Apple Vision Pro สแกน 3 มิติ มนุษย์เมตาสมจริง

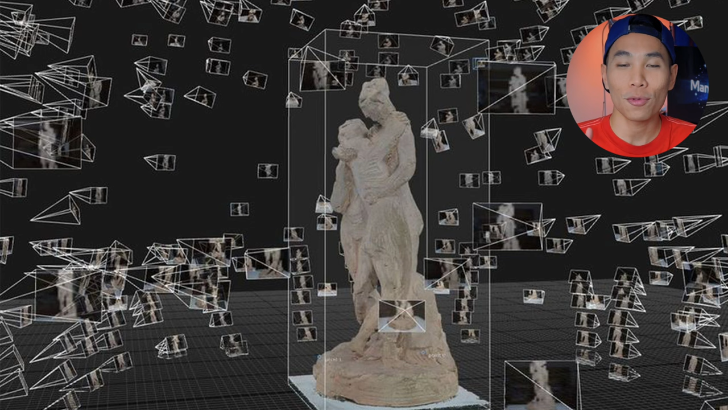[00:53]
แล้วก็คำนวนออกมาจนกลายเป็นวัตถุ 3 วิติสุดยอดจริงเพราะว่า สอบแวร์ที่เป็น AI